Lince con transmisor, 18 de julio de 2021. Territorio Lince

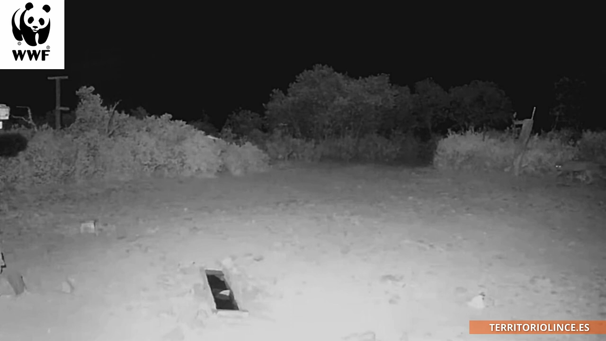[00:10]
Un nuevo lince nos visita en territorio lince. Podría ser un macho que porta un collar transmisor y que se liberó a unos 25 kilómetros del refugio de Fauna Chico Méndez. El lince inspecciona la plaza con detenimiento, y decide ocultarse entre los matorrales para observar bien los movimientos de las posibles presas.
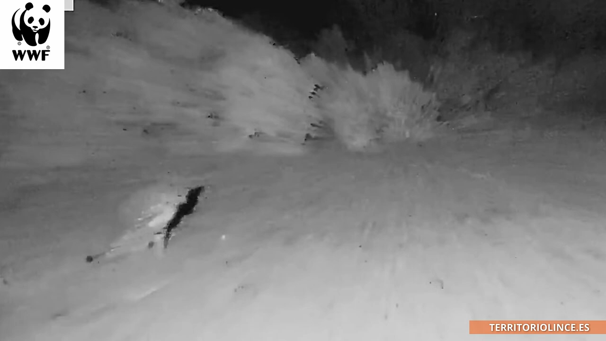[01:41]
Pero esta primera noche no está demasiado afortunado. Hace dos décadas la población del lince ibérico estuvo al borde de la extinción en la península ibérica, cuando contaba con tan solo 94 ejemplares.